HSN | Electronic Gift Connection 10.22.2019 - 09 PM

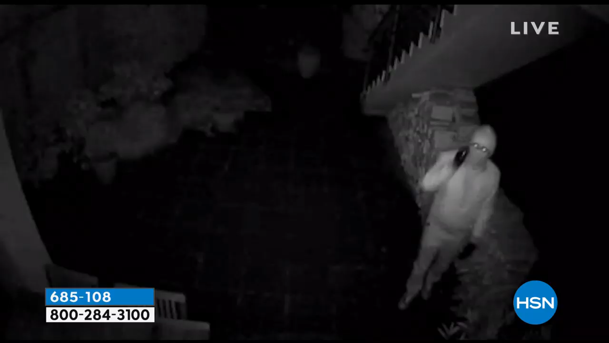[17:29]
and i can tell you that this video is
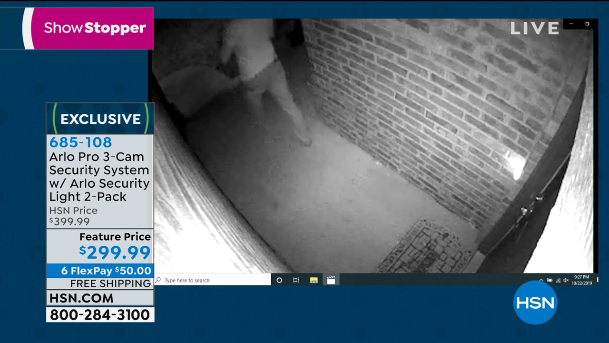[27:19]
the night vision now if you had an arlo light there which you're getting the lights that can make it into
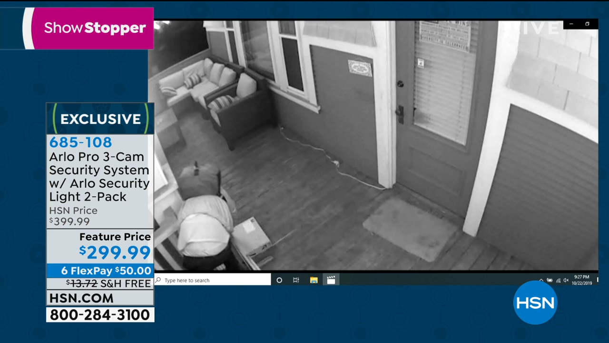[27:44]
10 seconds they drove up stole a package and then drove off julie i just got an update this is it this is so fun to do this i was i was so excited
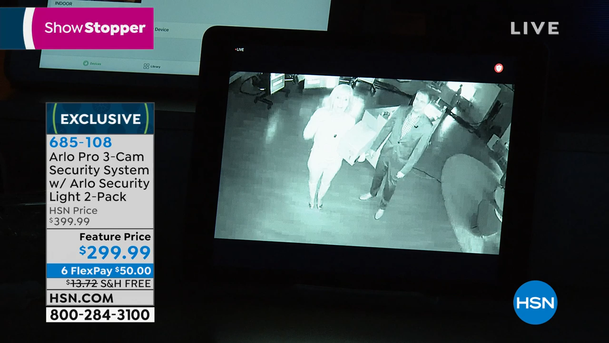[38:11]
now it's working now it's working you don't have to do anything the camera does it on its own so this is what night vision looks like anytime there's motion the camera starts recording yeah you can take the recordings if somebody's stealing a package and give it to the police right and the videos hold up in a court of law you see i mean this is this is something that five ten years ago if we said you could have a whole home security system for 299 people wouldn't believe you right and no monthly fees ever now this is the night vision use your lights yes you're you're getting two lights with it